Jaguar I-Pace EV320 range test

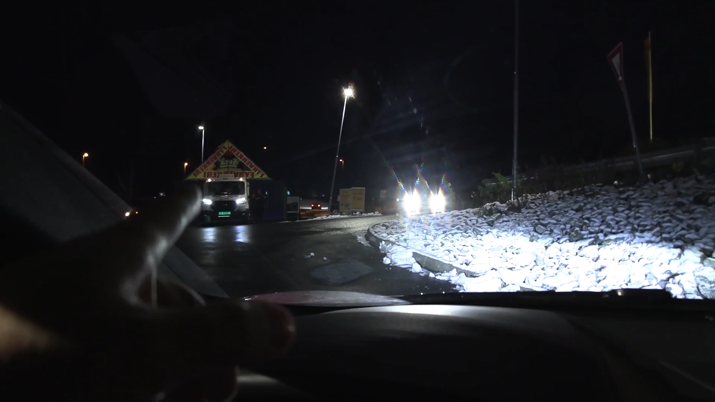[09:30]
But, yes, let's go back to Dahl now. We are now back at Dahl.
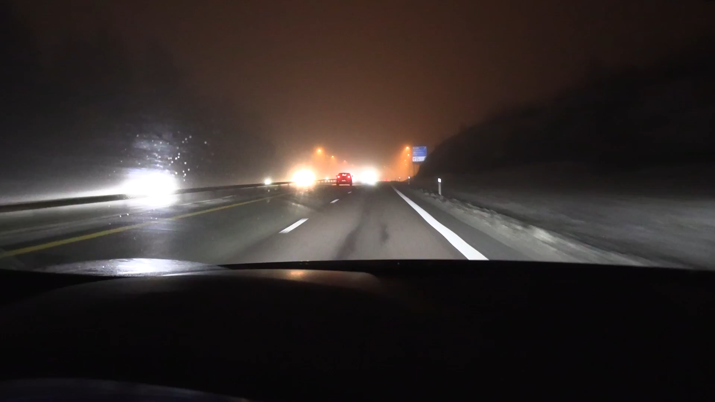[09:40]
And, okay, according to Google, the trip meter should show about 100 and, wait, 182 kilometers, right? All right, right around the, roundabout. Did you guys, okay. I think about 182 from what I remember. All right, all right, you see here? At the roundabout, oh, it could be slippery here. I have to be careful. Okay, okay, okay. Look, look. 181-ish. Yeah, yeah, yeah. So, that is so low.
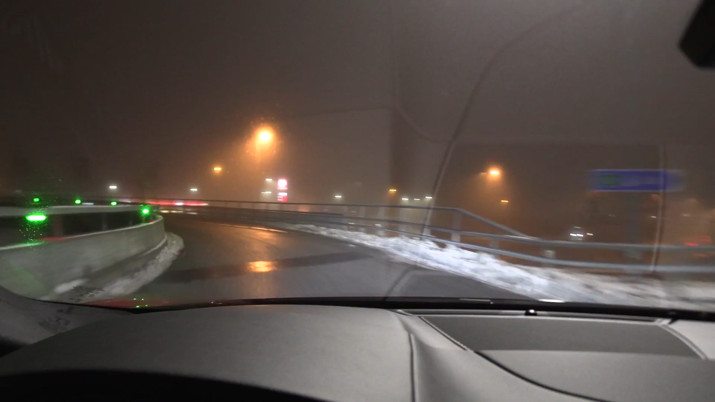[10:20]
Because when I tried other I-Paces, they are under-reporting it 2.7%. But, not this one. Okay, now let's go back.
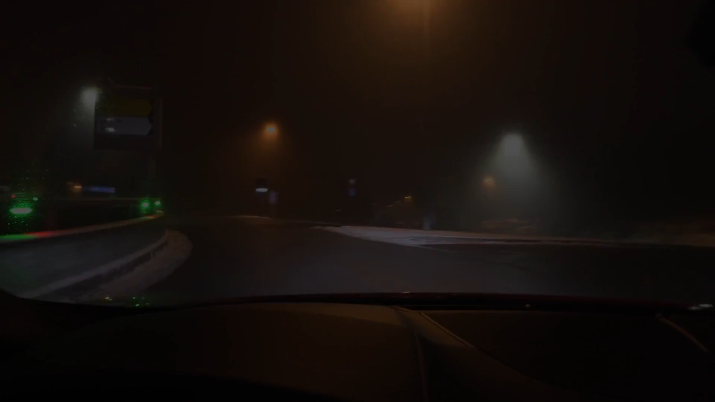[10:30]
We are getting close to the end now. Ionity charger is right over there.